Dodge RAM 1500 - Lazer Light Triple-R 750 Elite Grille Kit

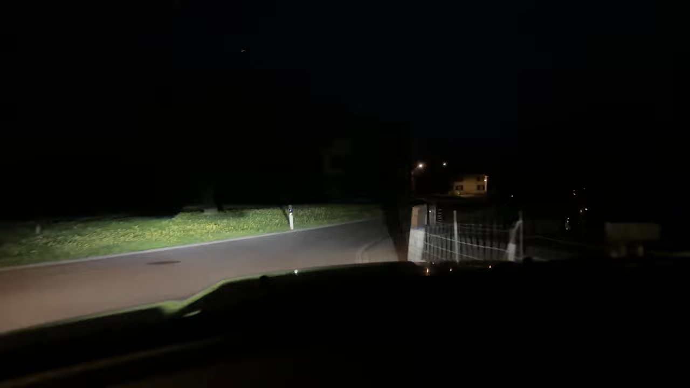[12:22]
so this is standard full beam it's like do you want to have day yes of course I want to have day so dark not so dark yeah so they work for sure maybe I said a little bit high up I have to check so like this
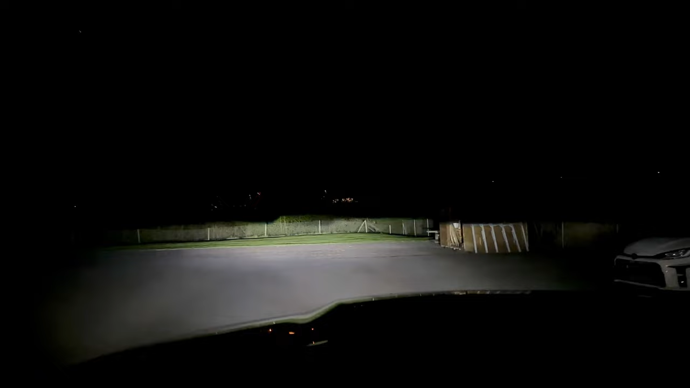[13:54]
that's crazy so as you saw these two right here they make night into day and it's really
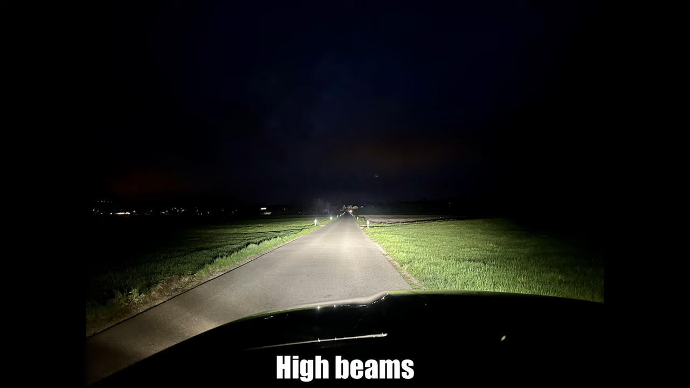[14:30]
so they shine pretty far the the problem now is